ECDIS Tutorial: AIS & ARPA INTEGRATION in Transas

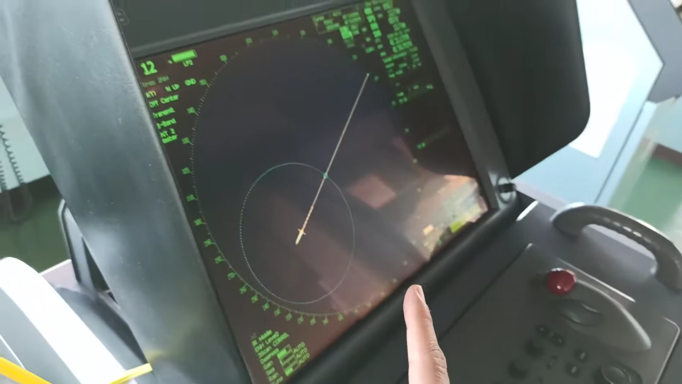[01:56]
Lahat ng na-plot ng radar, hindi na makikita rito.
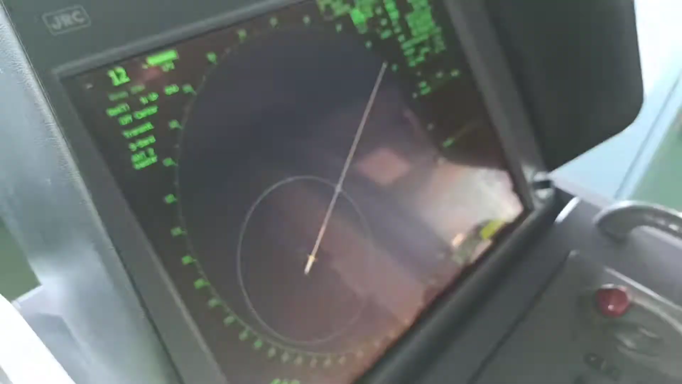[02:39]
Pero kung ipa-plot mo na dito sa radang, so, mag-plotin ka dito,
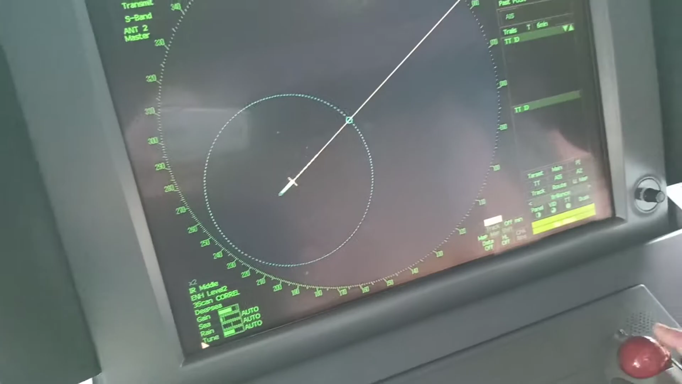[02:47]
Kung halimbawa, pa-plot lang tayo, bakit walang target, diba? Tina natin.
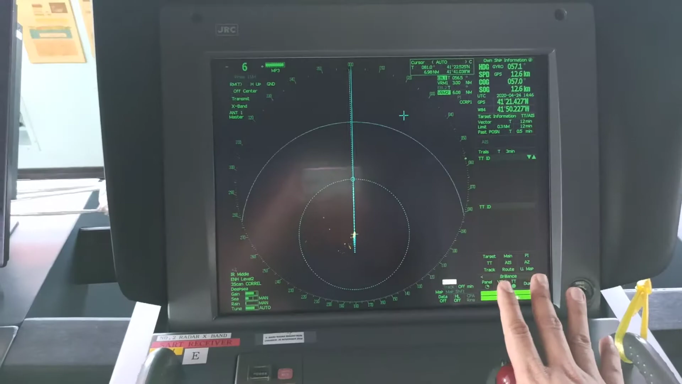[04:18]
dito lang sa kabilang EIS, sa backup.
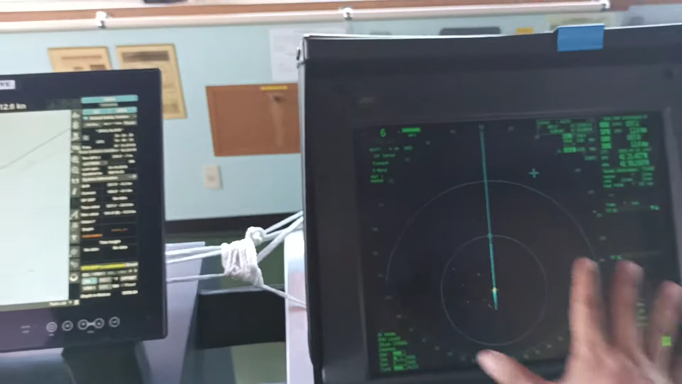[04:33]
So, ibig sabihin, ipapartner mo silang dalawa, at saka ito, ipapartner mo silang dalawa. So, sana klaro yun. Pero kung gusto mo naman na
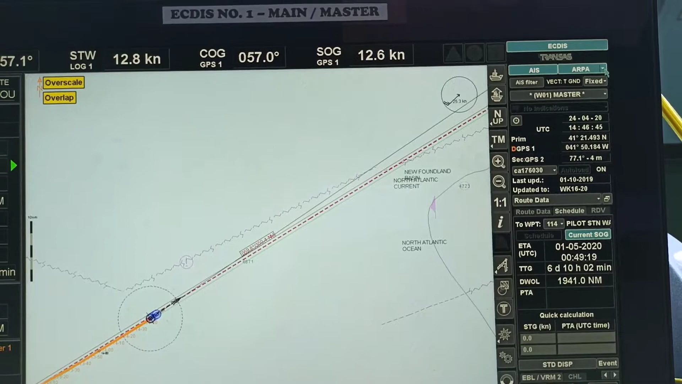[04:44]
silang dalawa mag-plot, yung dalawang radar sa iyong EIS, okay lang yun. Kasi minsan, yung isa kasi, naka-higher range, yung isa naka-lower range, halimbawa, 12 and 6 miles.
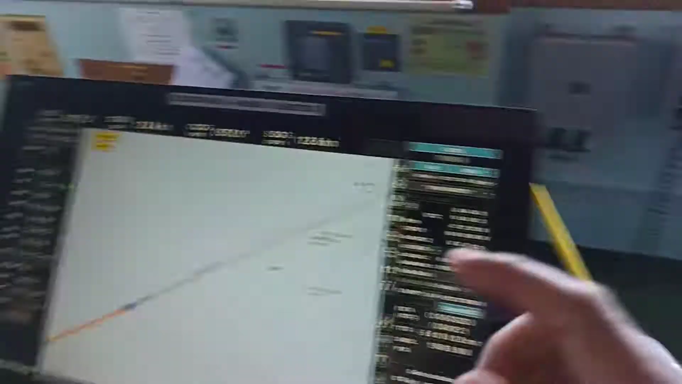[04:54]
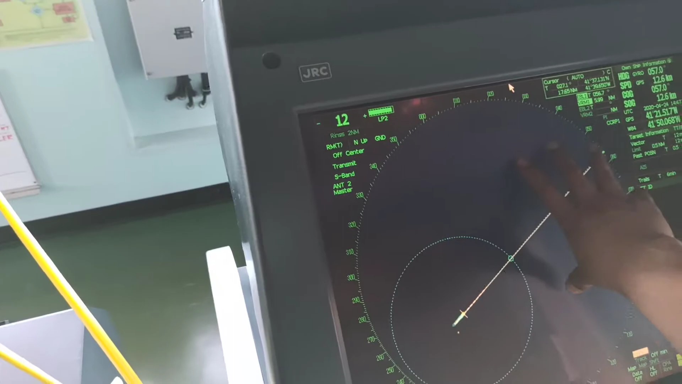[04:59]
So, gusto mo na kung ano yung ma-plot sa more than sa labas ng isang radar, halimbawa, 8 miles na, na di ma-pick up ng isa, magpa-plot din dito.
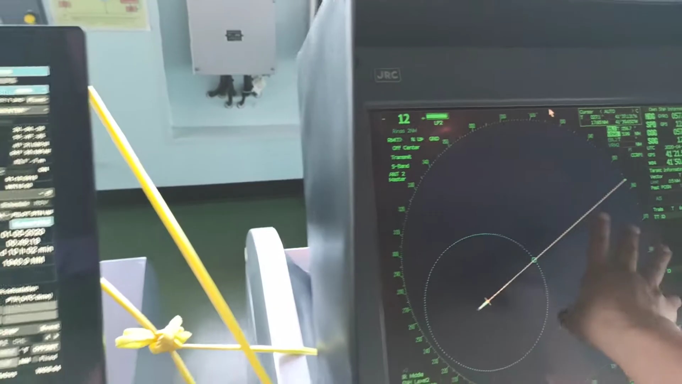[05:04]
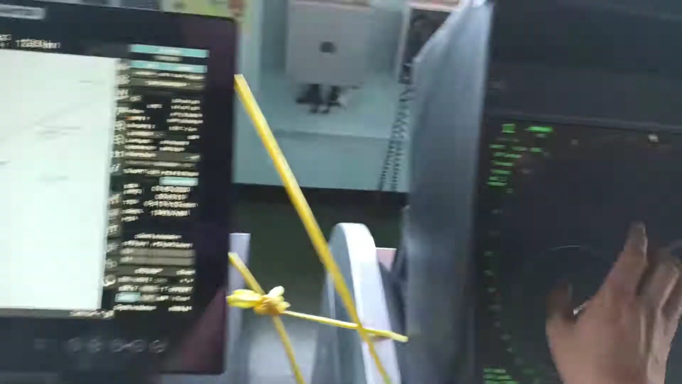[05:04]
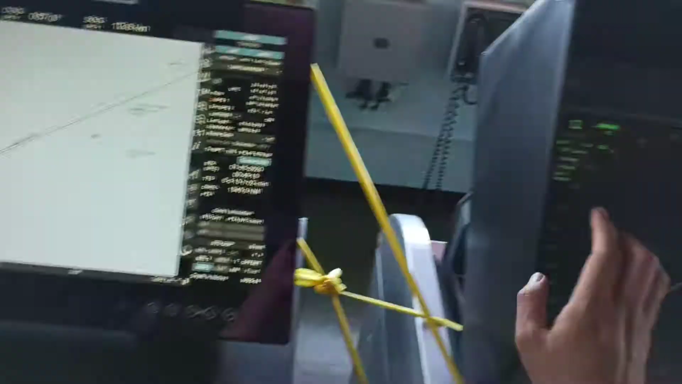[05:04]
So, okay din yun. So, sa amin, ina-activate na lang namin yung dalawa. Okay? Nasa sayo kung maguguluhan ka,